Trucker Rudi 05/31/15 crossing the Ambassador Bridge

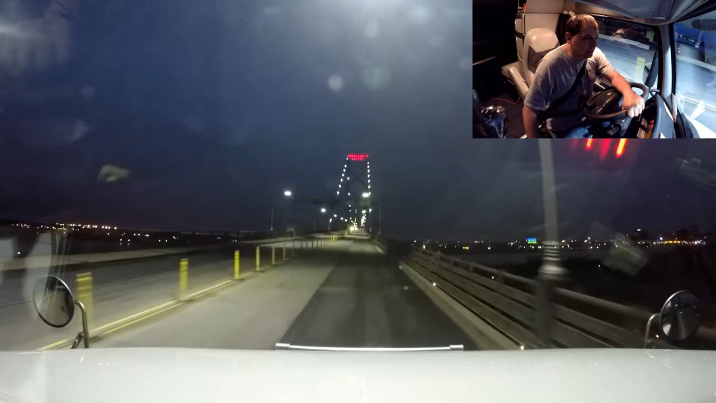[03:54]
Alrighty guys, you are coming along with me right now over the beautiful Ambassador Bridge. Yeah! I'm really hoping you can see the city up there towards the right with that camera.